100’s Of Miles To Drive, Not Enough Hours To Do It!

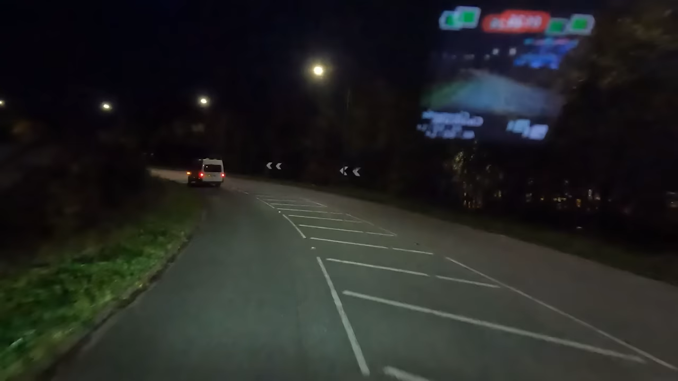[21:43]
Yeah. I'm sure I've been down here before. I don't know whether this would be a place that you could park up permanently or not.
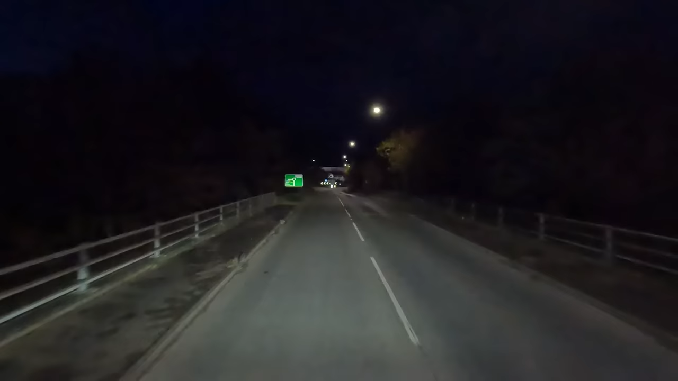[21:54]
I don't know, but Dove Valley Park. I swear I've been here before. It rings a bell. So I'm going to go and have a look. If I park up, I already see one truck parked up.
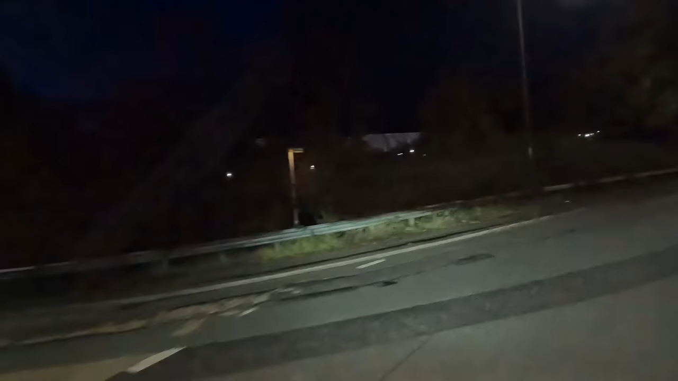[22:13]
Does that truck just flash me?
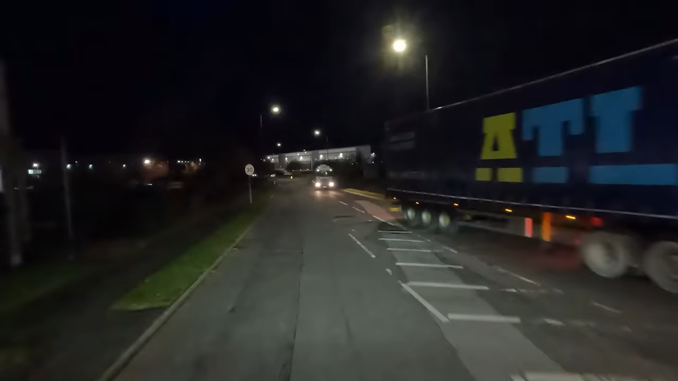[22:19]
Don't know who that is, but they just flashed me. I put his hand up, say hello. Yeah, so there's no lines here, so I can park it up anywhere here.
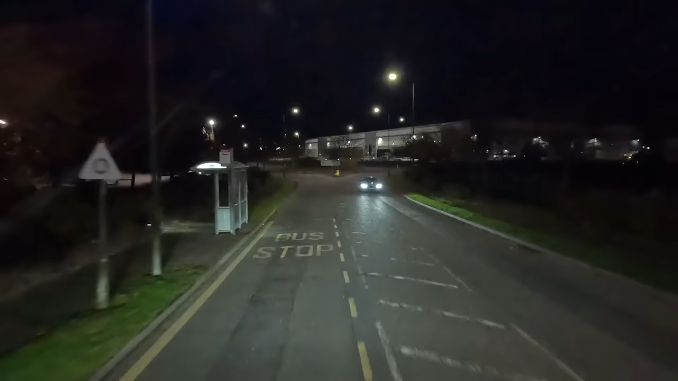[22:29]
It'd be a nice quieter road. So
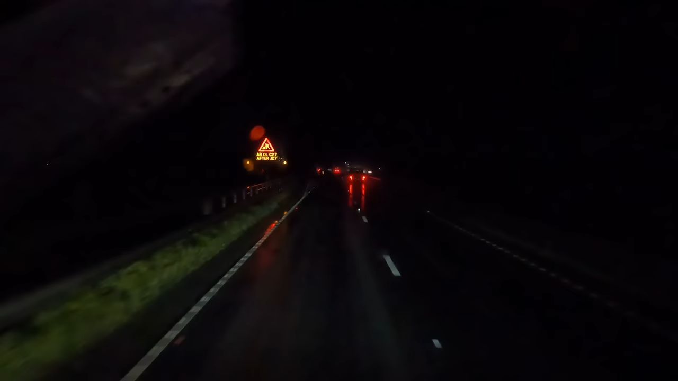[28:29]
No, there's no space. Plus, there looks to be a wide load. Do you know what? There was space there. Never mind. It's dark. You can't see. There was one space there.